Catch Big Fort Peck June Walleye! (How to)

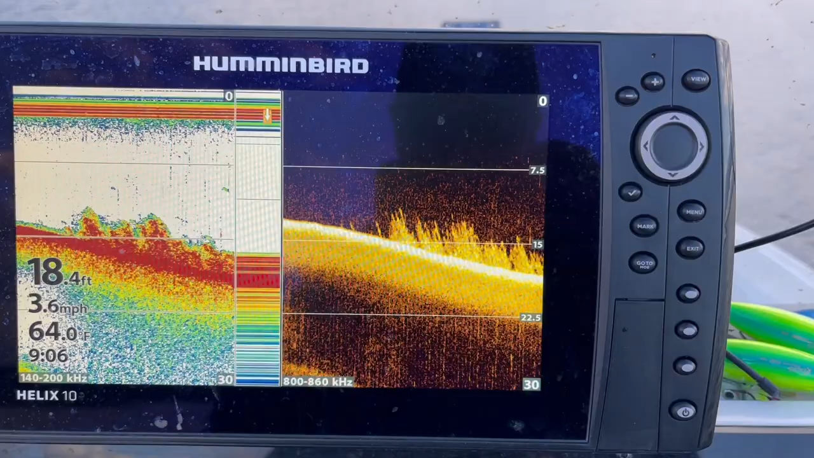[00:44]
On screen: depth 18.4 ft, water 64.0°F, speed 3.6 mph
You know there's a lot of fish from the bank out to like you know 15 or 20 foot of water. Take your pick.